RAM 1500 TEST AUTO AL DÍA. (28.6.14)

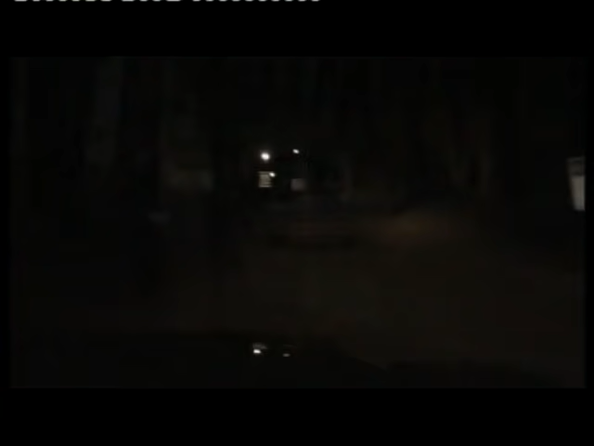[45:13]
También viajamos hasta Mar del Plata y comprobamos a la noche que las luces con las que se equipa la versión que viene a la Argentina no es lo mejor que el modelo tiene para ofrecer.
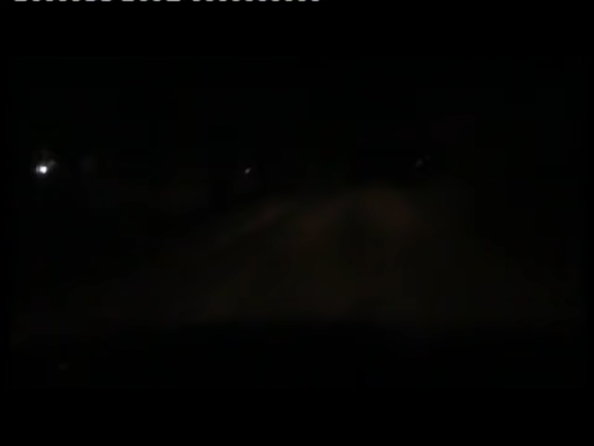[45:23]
De allí a Buenos Aires, al infernal tránsito porteño. Más allá de todo el análisis que pudimos hacer del producto en campo,